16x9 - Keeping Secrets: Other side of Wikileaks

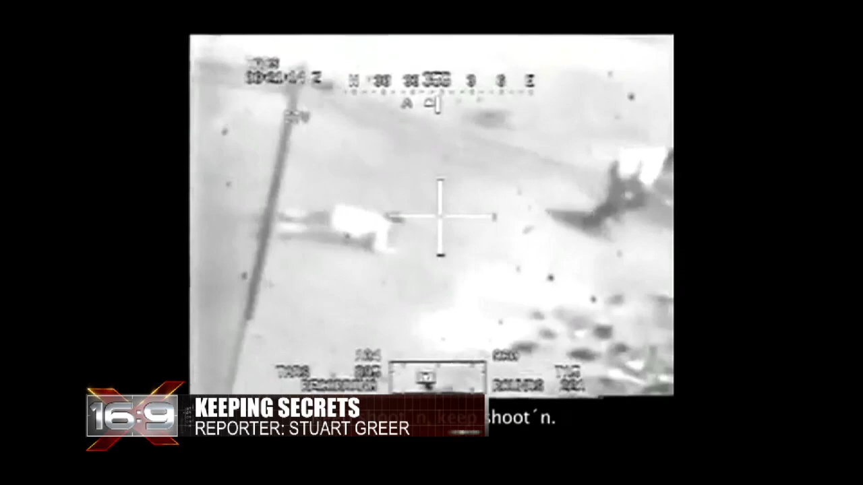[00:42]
This was the opening shot in a war for and about information. A war between those who keep secrets and those who think there shouldn't be any.
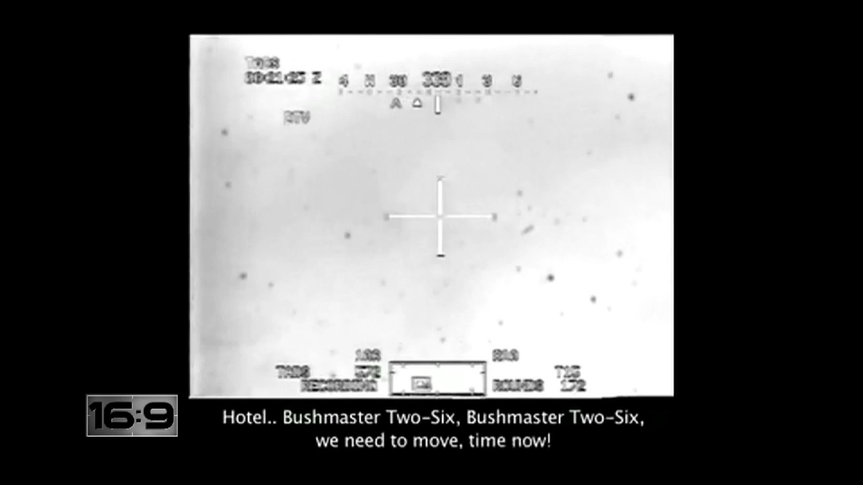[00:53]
Move time now. All right, we just engaged all eight individuals. Leaked footage of U.S.
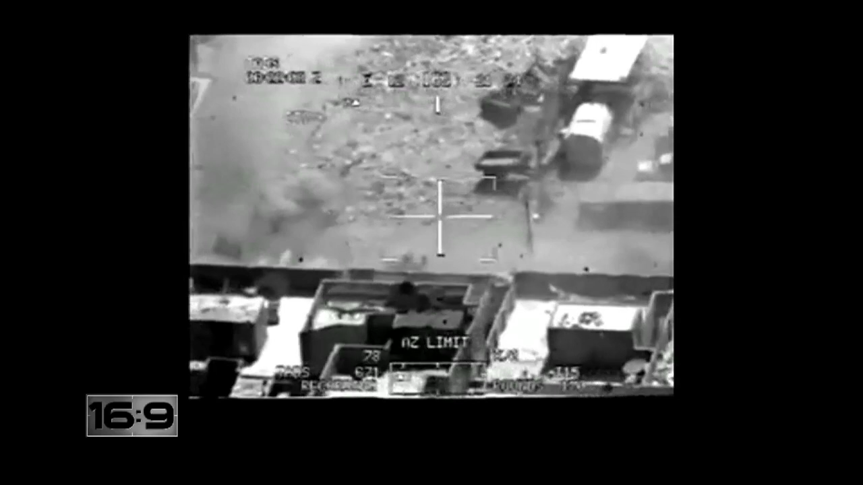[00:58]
soldiers aboard an Apache helicopter gunning down a group of insurgents and having the time of their lives.
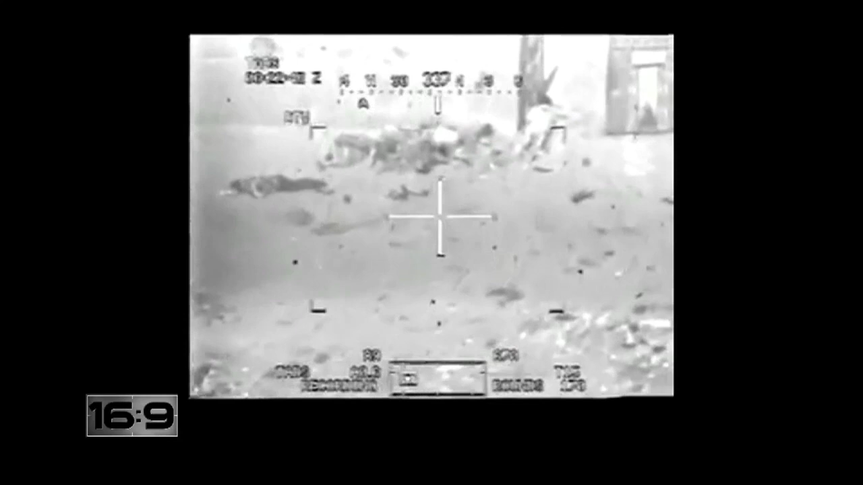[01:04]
Oh, yeah, look at those dead bastards. Nice. Let's shoot. Thank you.
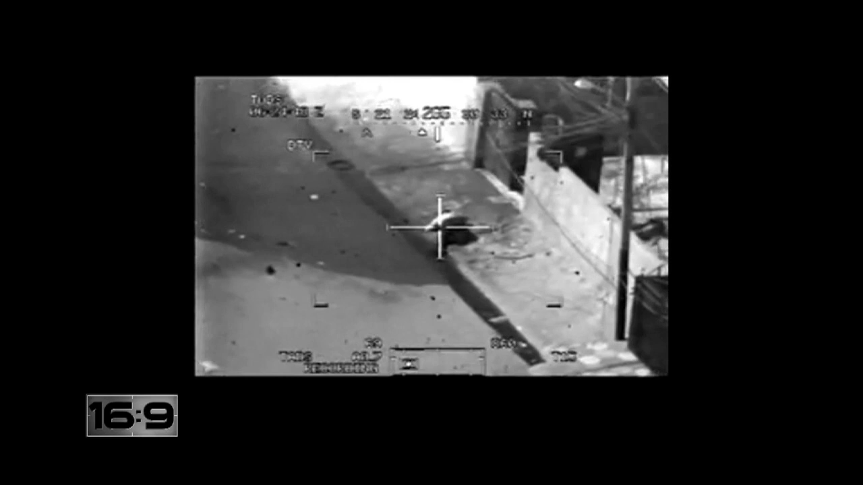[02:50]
She was shocked and angered. So angered when I saw the wounded man who was trying to get up and how the soldiers were hoping that they could kill him, and then in the end they actually did kill him. All I gotta do is pick up a weapon.
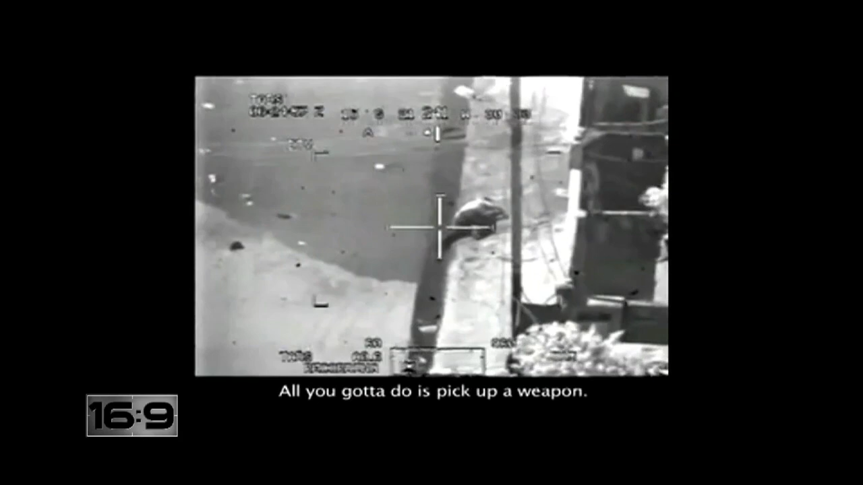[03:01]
The insurgents the soldiers were trying to kill turned out to be civilians, including two Iraqi journalists. When rescuers came to help the wounded, they were attacked too.
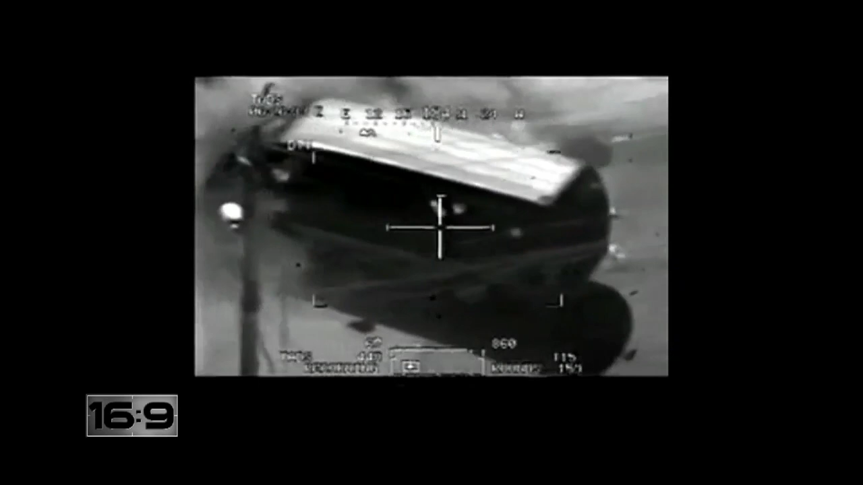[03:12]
And the worst was yet to come.
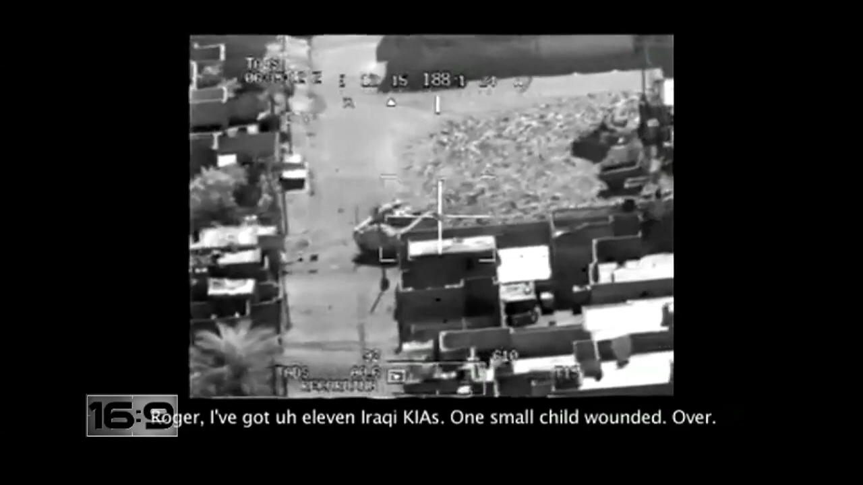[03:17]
One small child wounded, over. It's their fault for bringing their kids to a battle. That's right.
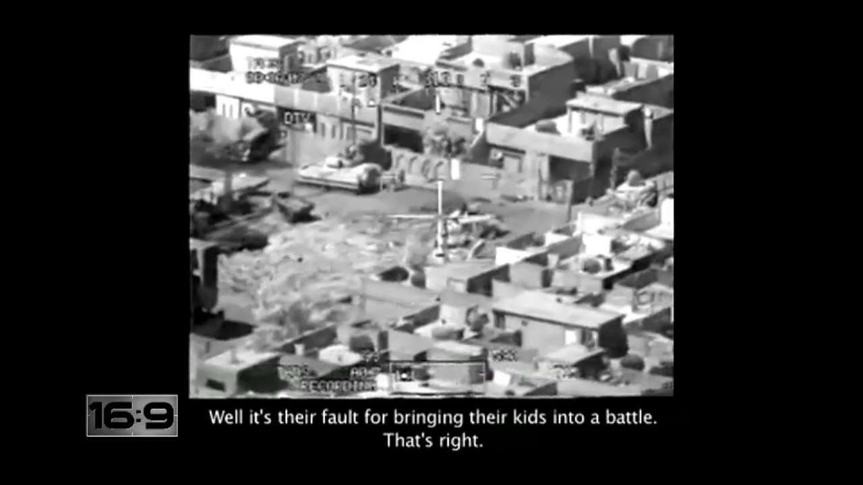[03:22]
I was outraged because I knew that there were so, so, so many incidents just like this one, every day, that we never get to see.